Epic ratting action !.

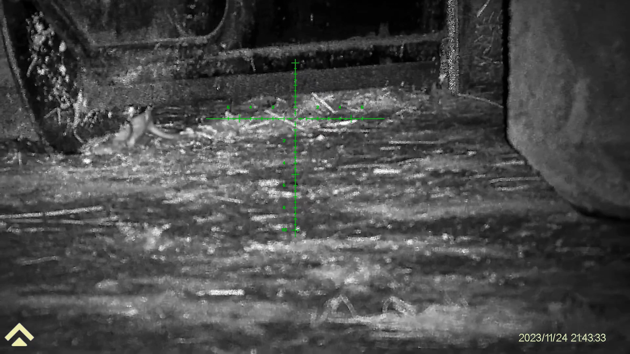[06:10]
I'll stay under here where he can't see me See? Look Look
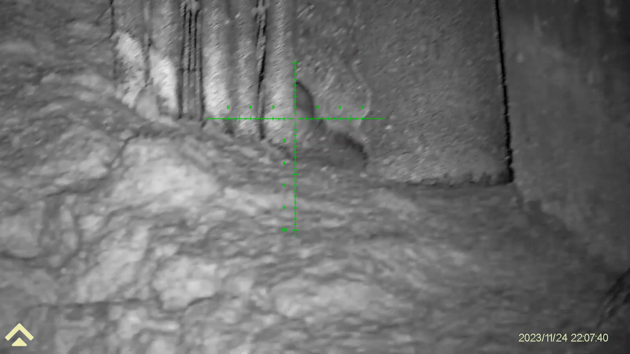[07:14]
This fella had been mooching about behind there for ages and I couldn't get a shot at him And then I did
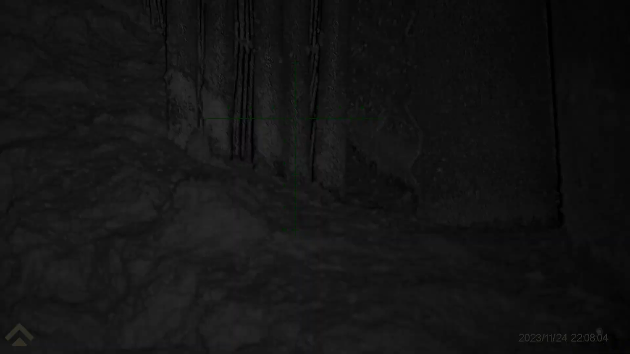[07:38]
And I gave him a second one just to make sure
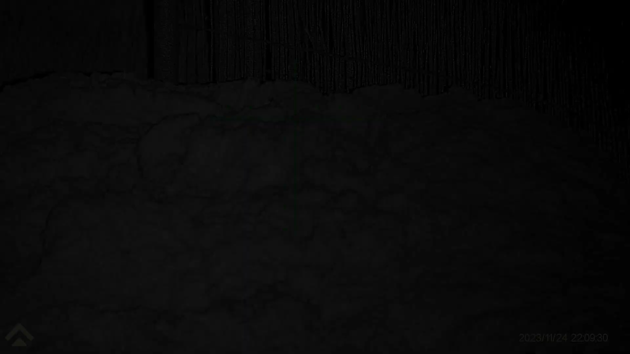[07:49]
He is there He is there, trust me,
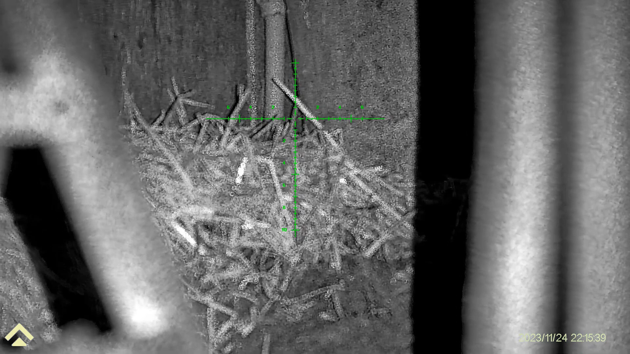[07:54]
he is there I've been watching him for a while with Spotter And er, yeah, he's there
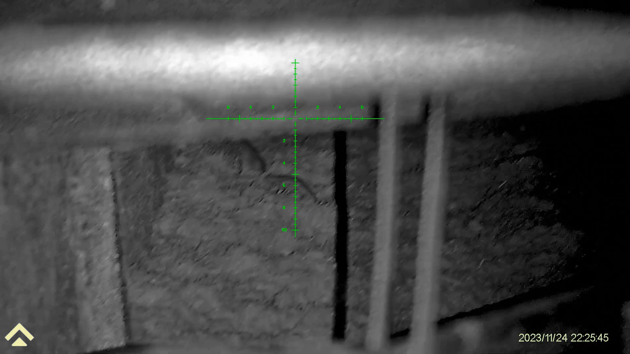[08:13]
Here you have the luckiest rat in North Yorkshire tonight
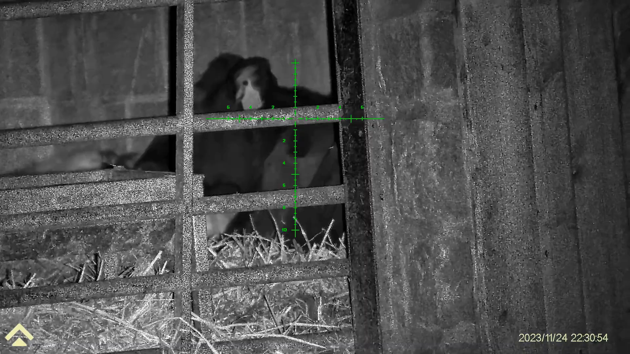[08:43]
There we go, another lucky fella
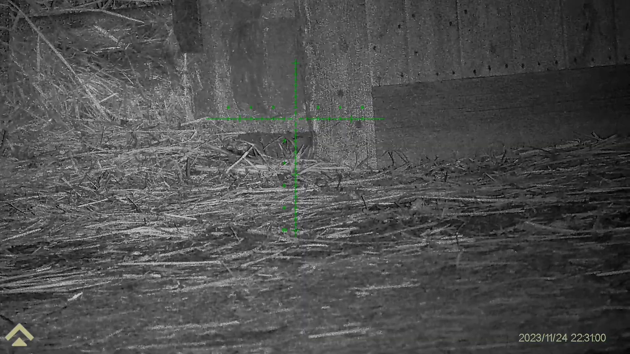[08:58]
Here's another view as I moved across the farm yard
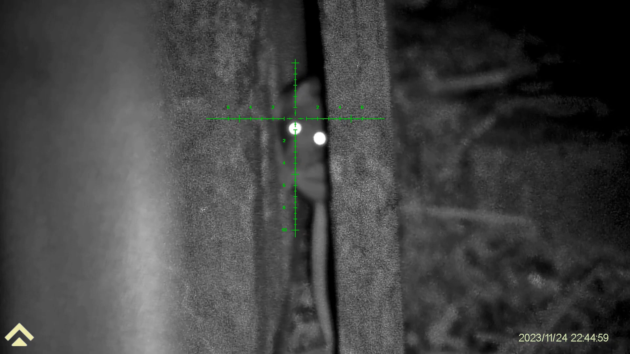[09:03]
Yep, trying to get in focus on everything